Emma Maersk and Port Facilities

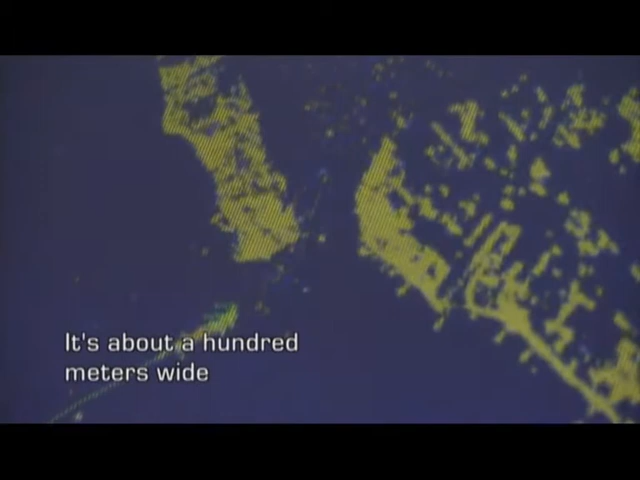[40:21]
It's about 100 meters wide and the ship is 43 meters wide. So we will have about 20 meters, 30 meters on the sides.